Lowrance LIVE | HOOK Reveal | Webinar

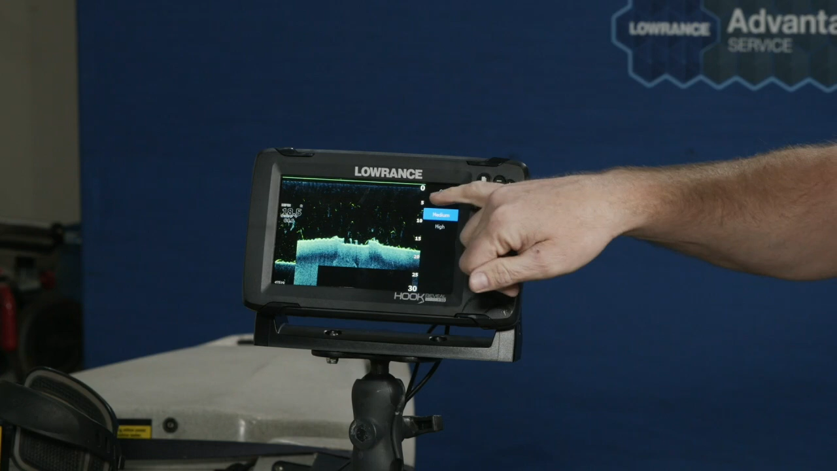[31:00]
I found though is actually like it in low or maybe at the most medium if I'm in really turbulent water because it allows me to
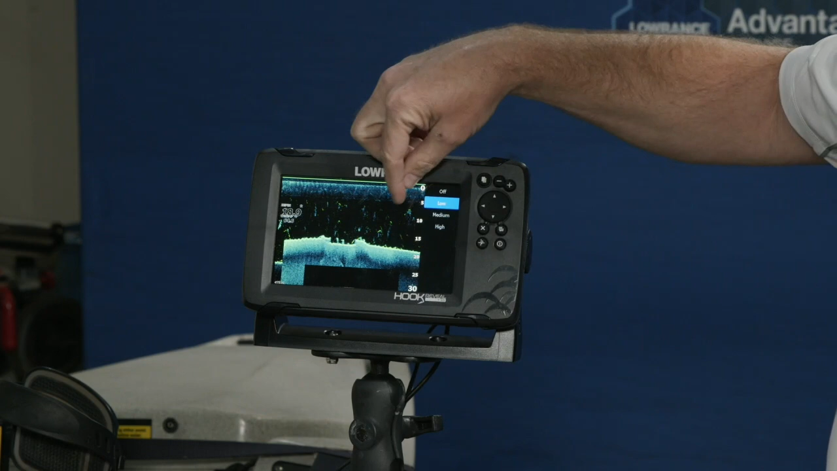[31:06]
see these smaller targets better and still see up at the top so
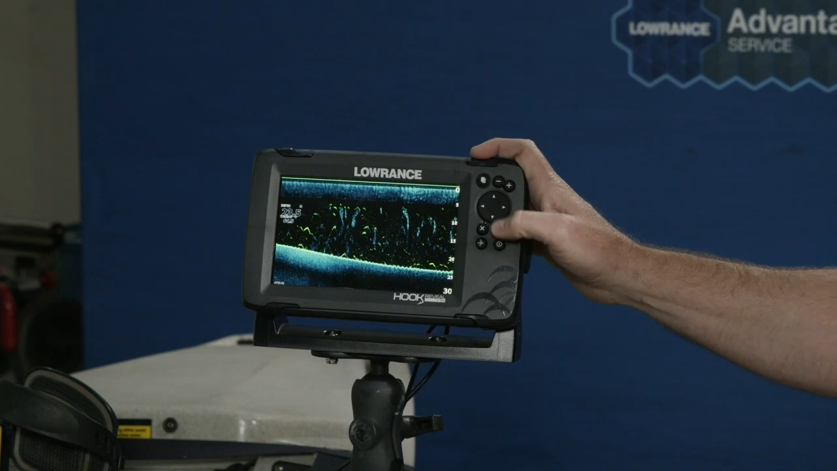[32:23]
also have your power off you have your screen brightness now
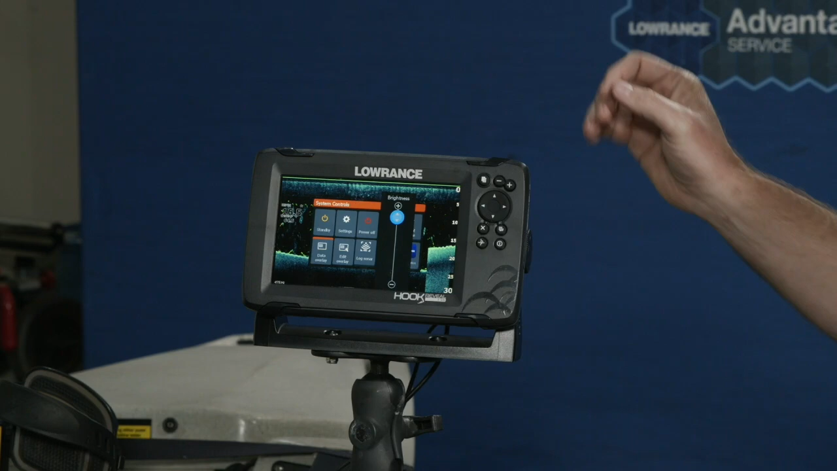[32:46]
so I actually turn my backlight down just a little bit in order to actually give me longer run time and it looks drastic
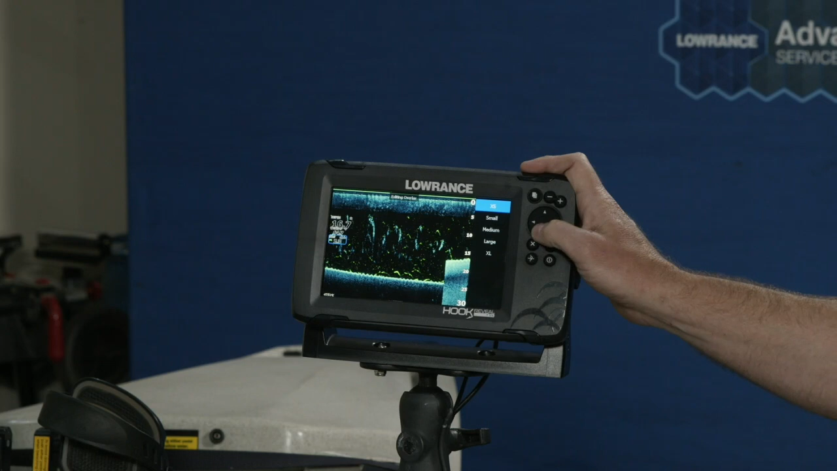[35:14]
20s and now that I'm in my 40s he's he's dead on so I can blow this up make this a lot bigger I can make it super crazy big if I wanted to I usually run medium or small I never run extra small because again I'm 40 and then you could even put a little bezel on it if you want it to pop out from the background and make it not transparent
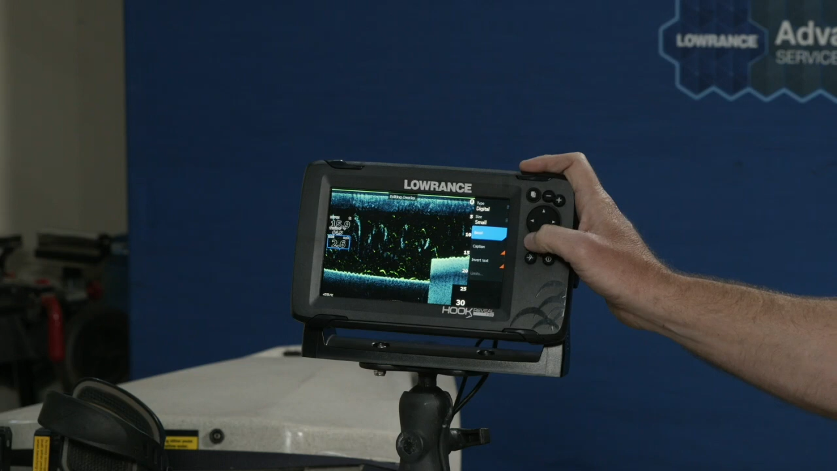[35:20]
and you can even turn the caption on and off if you wanted to save some space so that's one of the most common questions I
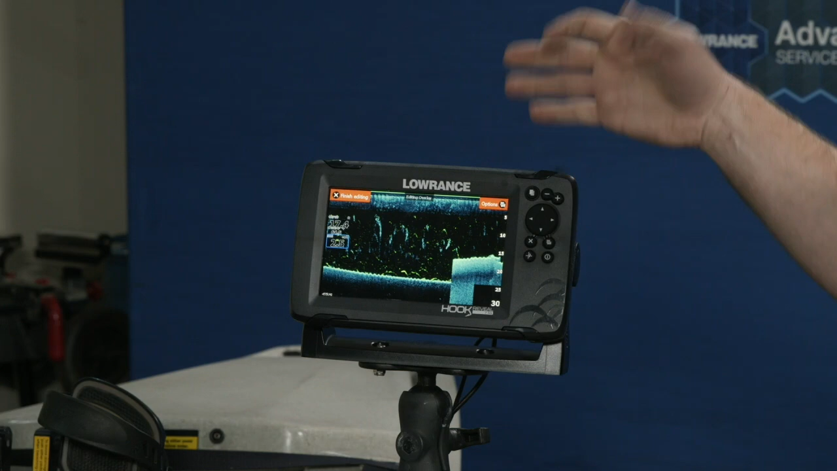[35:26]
get is how do I set up data overlays what data overlay should I use the most common or speed over ground depth
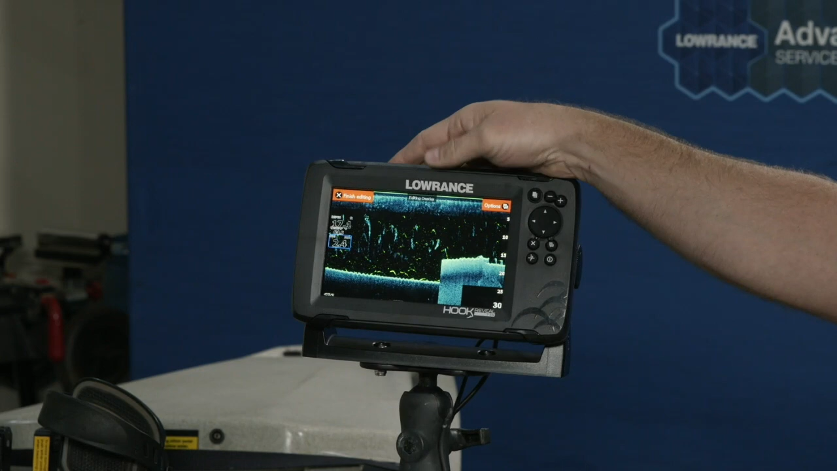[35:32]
and temp those that's that's pretty much it but that's how you do that and then when you're done you just hit save changes and now every time I come to this page I have the same overlays I can also move them around the screen if I don't want them where they're at I
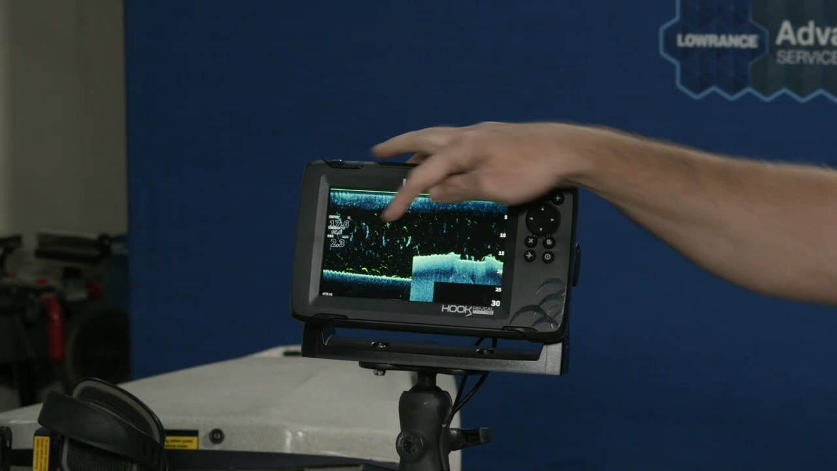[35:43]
can put them anywhere on this screen that I want so again personal preference but don't wait till you're on the water ready to fish when you're
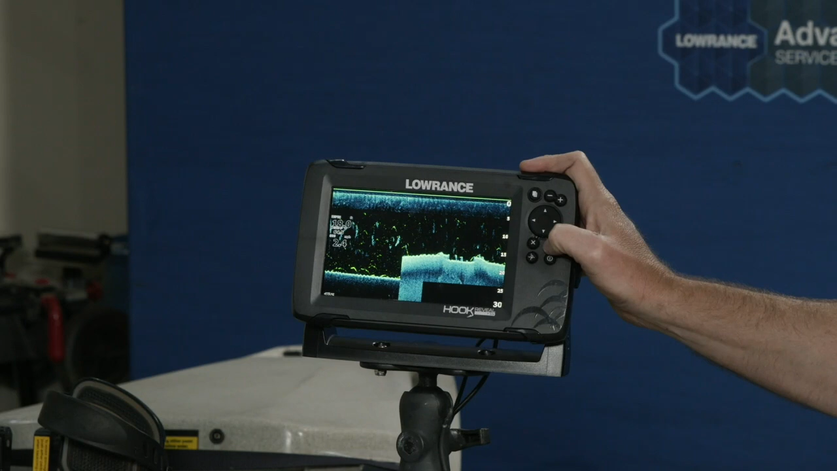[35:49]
ready to fish you're ready to fish this is a perfect time to get in the garage climb up on the boat think about days you can get on the water and actually set your fish finder up the way that you want it all
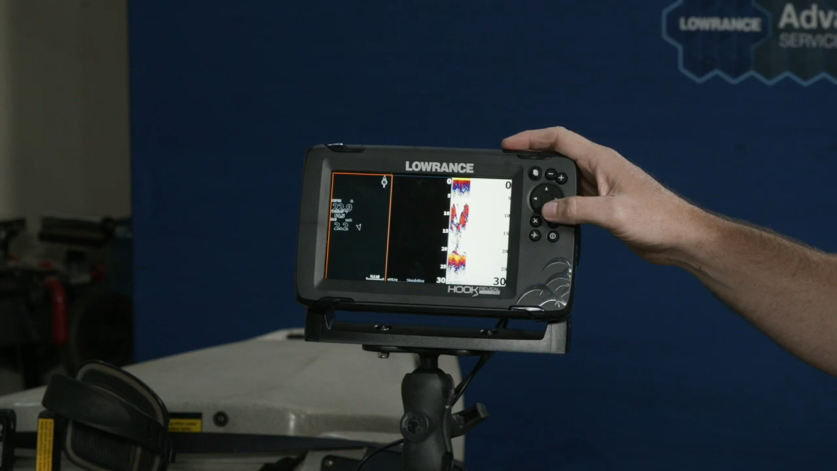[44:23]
um one thing that's very people that we've had on our products uh since i've been selling or making lawrence products that i found is a phenomenal feature is something called trackback
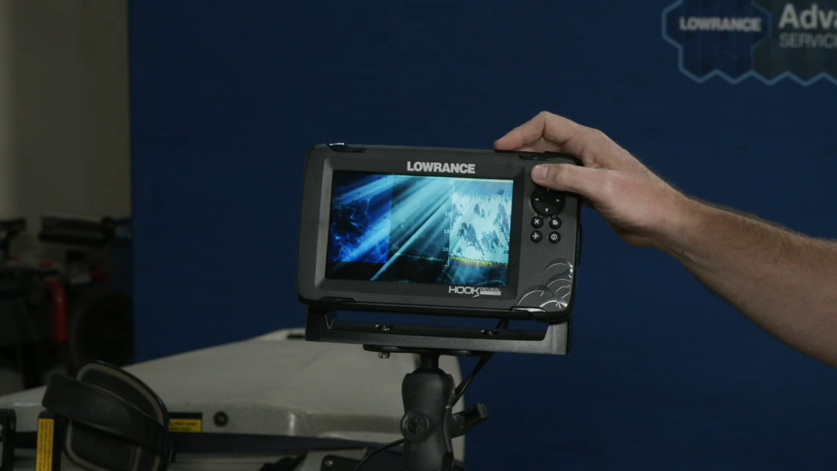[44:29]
um so with trackback what you can do is with our product and a lot of people have imitated this but not duplicated it
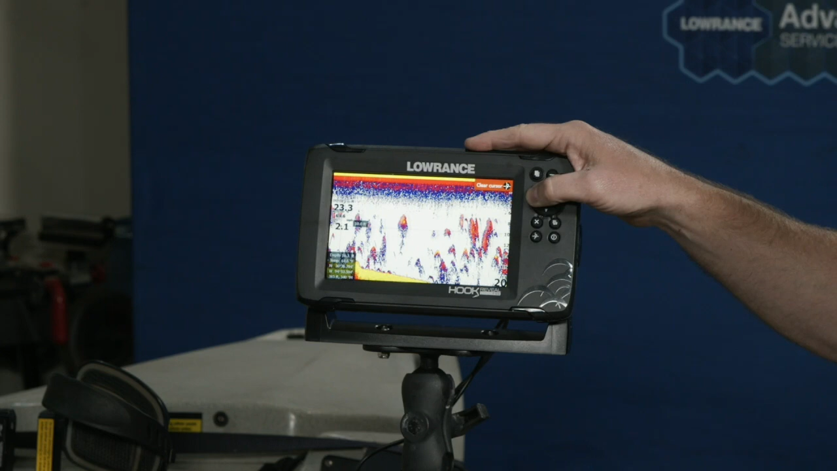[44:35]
is you can go back many many many panels of sonar history to see something i
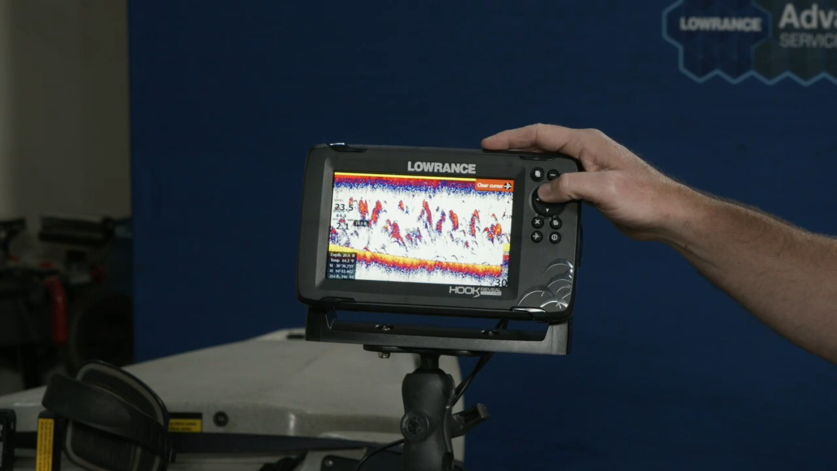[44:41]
wanted to see this school of bait fish and i went back and i looked at it so one thing i can do with trackback is i could actually put my cursor on that i could drop a waypoint right on that and go back to it or if i'm in a split screen mode it'll show my cursor in both locations one thing that's unique about our trackback is we're still recording live sonar the whole time you notice there's no dead space no pauses no gaps it's all right there
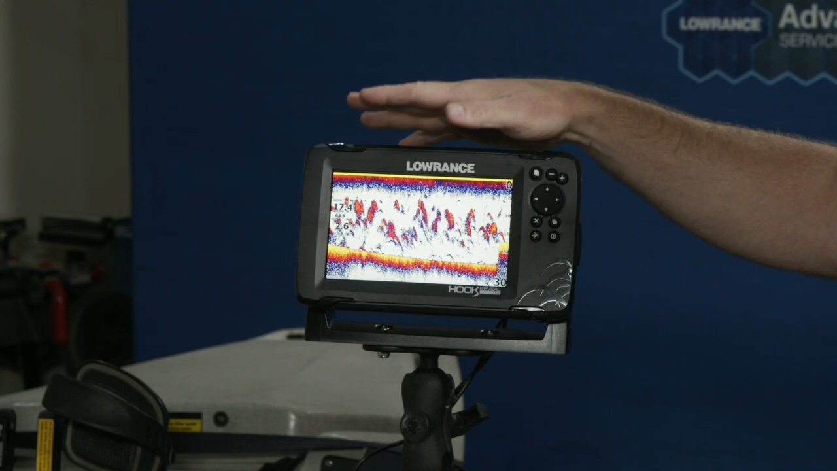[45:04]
so it's all right there it's all it's all ready to go